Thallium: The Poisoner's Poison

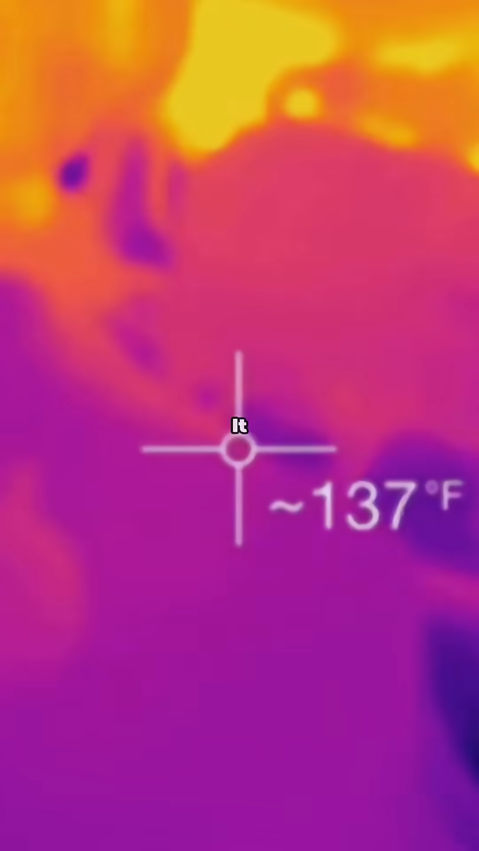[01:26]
It shows up in infrared detectors, turning tiny heat signals into data.